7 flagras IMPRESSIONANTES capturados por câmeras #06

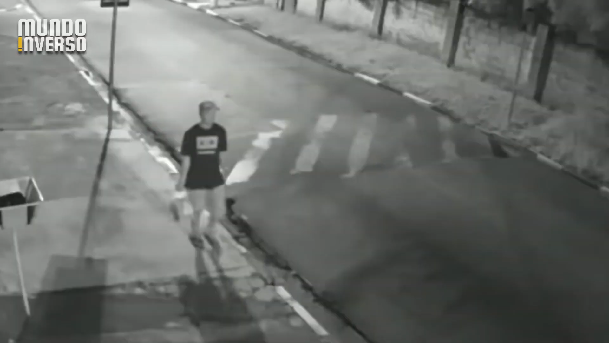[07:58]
Foi o que aconteceu com essa pessoa que caminha durante a noite por uma rua bastante deserta.
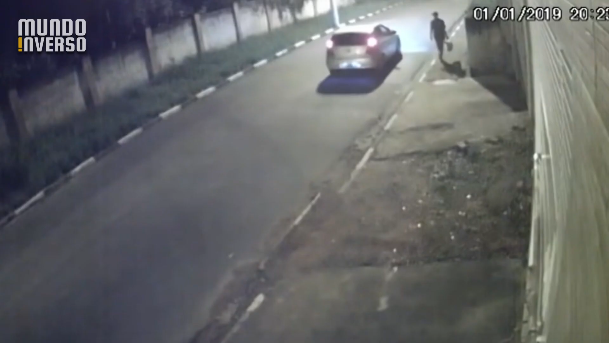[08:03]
Quando um carro para do seu lado pra roubá-lo. O homem não pensa duas vezes e corre pela direção oposta. Quando o carro dá uma ré forte e alcança, ele muda a direção da rua.
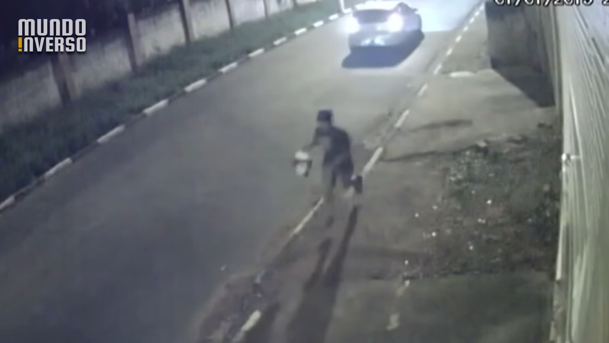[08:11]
seguindo pra outro lado, né?
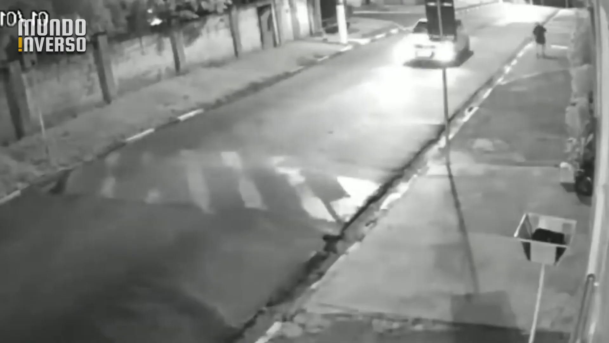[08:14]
Evitando, claro, que o carro para, então vai fazer aquelas cruzadas. Vai pro lado, vai pro outro, vai pro lado, vai pro outro.
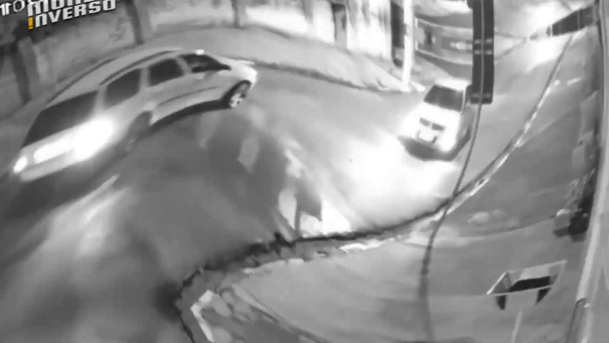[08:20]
Os ladrões são insistentes, mas o homem faz a mesma coisa novamente, então acaba fugindo, já que dá tempo de outro carro aparecer no meio da perseguição.